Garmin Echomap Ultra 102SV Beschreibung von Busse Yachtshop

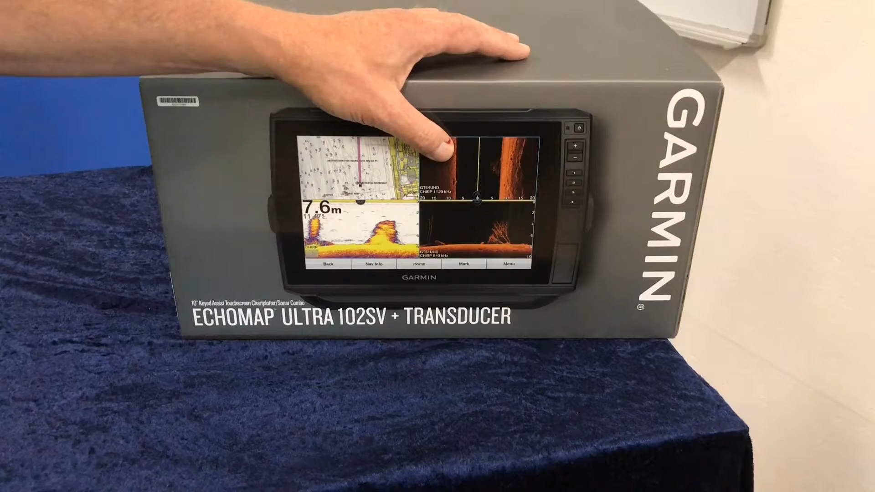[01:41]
On screen: depth 7.6 m
Das hängt natürlich jetzt immer von dem Geber ab, den man da drin hat. Wir haben hier dabei den GT54 UHD-Geber.
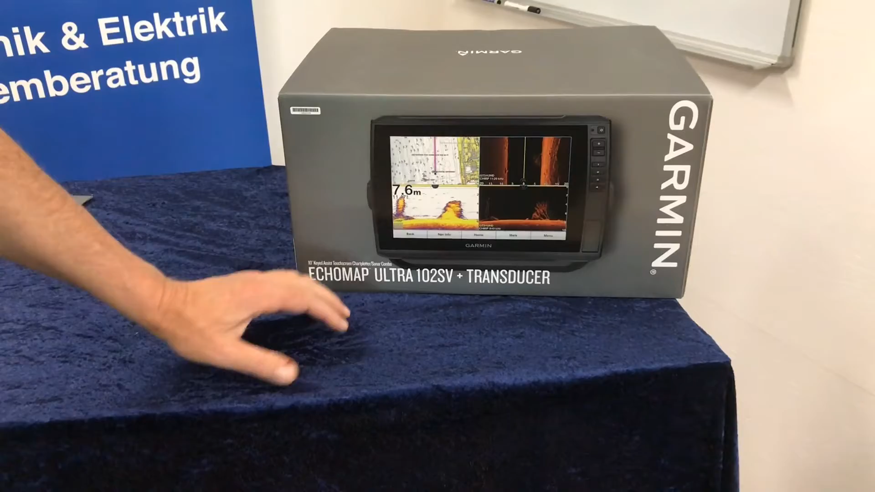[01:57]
Da wird Reihen-Eis-Geber. Ich muss mich auch konzentrieren. So, hier sehen wir nochmal die Daten, genau die Frequenzen können wir hier drauf angucken.